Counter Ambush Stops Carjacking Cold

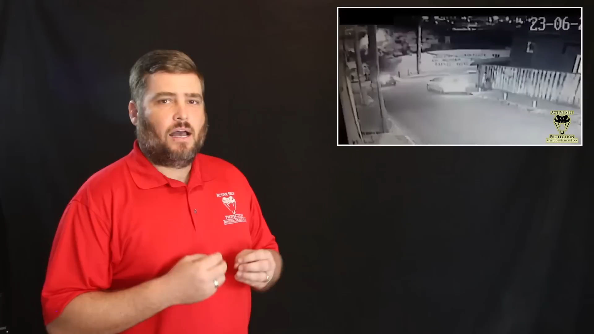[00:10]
Hi everyone, this is John with today's active self protection lesson out of Brazil. We're going to see a carjacking go down here today that is a picture perfect reminder to us of the biggest principles for surviving a carjacking. We're going to see a victim here who is aware of what's going on around her and she has a ready ambush to get rid of these carjackers who mean her harm. The lady sitting in the car here is our victim and we can see here that we have some bad guys.
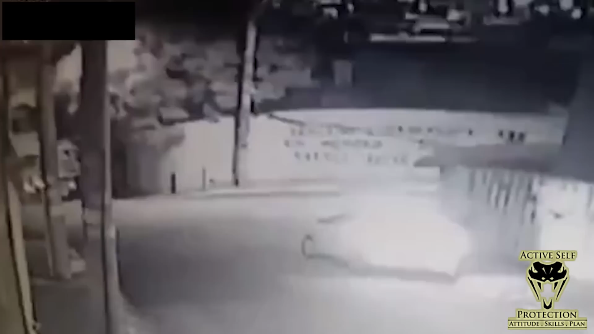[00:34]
Now it's not the people in the car that are going but you're going to see them walk up the sidewalk here pretty quick and she's just sitting here and I'm not sure why but you notice she waits. You can just barely see that her door had opened a second there and then she decides not to come out of the car and now we're going to find out why because these guys come across the street at her and then when one opens the door they didn't know that they had an off duty officer here and she shoots that first one and they start scattering and now she's going to take aggressive follow up actions make sure that there's no more threats around and this one is over just that fast.
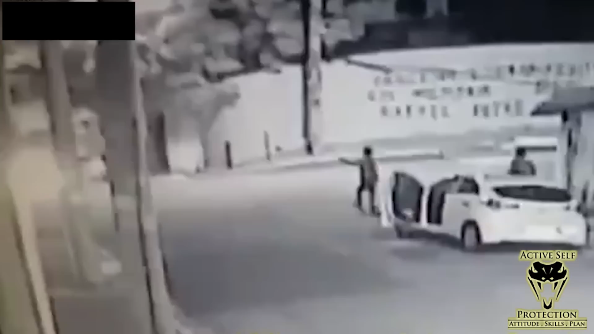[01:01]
Now at the end here I want to back up and learn some lessons. Number one we see these bad guys coming and you notice that she for whatever reason sees them and situational awareness is your best friend especially in transitional spaces like your car is when it stops and for whatever reason she starts to get out of the car but you can see the door open and then shut again and she decides at that point to stay in the car. Now why didn't she just drive off at this point I'm not a hundred percent sure you could maybe say that you don't know that those people met you harm they could just be walking by but you know they made her creep alarm go